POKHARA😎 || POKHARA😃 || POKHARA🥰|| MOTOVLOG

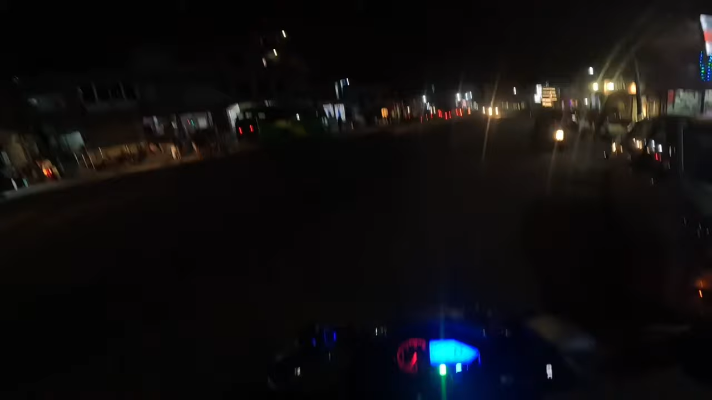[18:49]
आइयो पोखरा, आइयो रात पऱ्यो तर पोखरा आइयो.
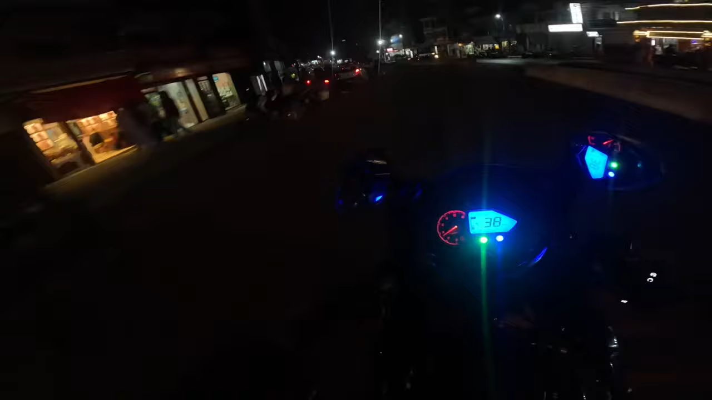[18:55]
लभली डेभिस फल्स पातले छाएको.
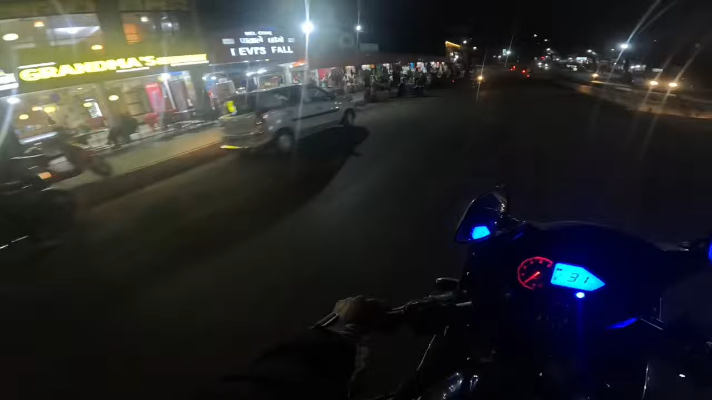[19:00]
यहाँबाट भित्र जानुपर्ने हुन्छ गाइज. अब लभली पोखरा छिरियो, ढिलो छिरियो तर कडा तरिकाले छिरियो.